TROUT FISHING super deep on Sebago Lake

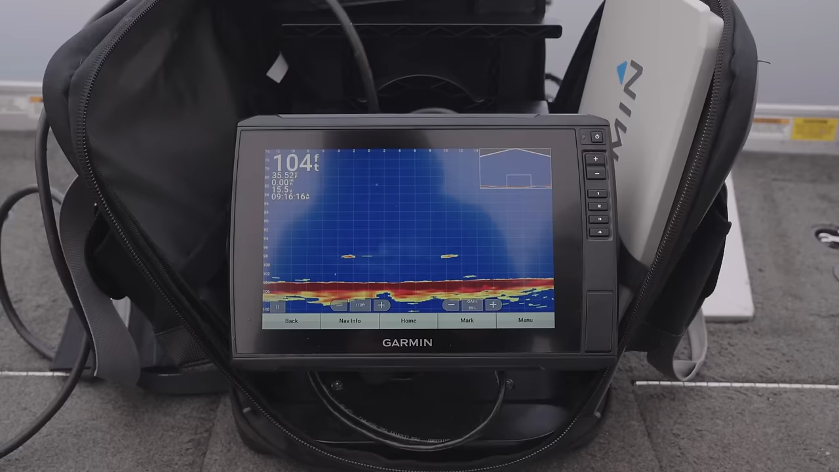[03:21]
Joe, are you in the bottom or suspended? Suspended. I got a fish underneath me. Over the